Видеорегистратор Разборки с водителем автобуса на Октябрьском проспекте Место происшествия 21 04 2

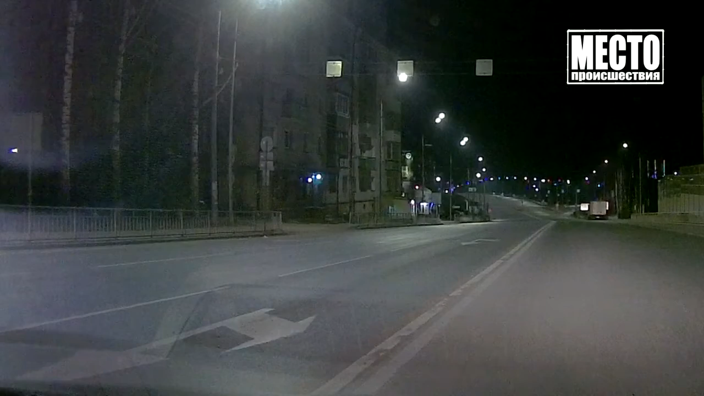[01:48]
Я знаю, потому что на меня сейчас опять пятеро наезжают, и просто нахуй. А дорога пустая, никого нет. Да, зато здесь есть свет. Я не знаю, что нет кабеля. На самом деле никого не было. Впрочем, не так далеко стояли сотрудники ДПС.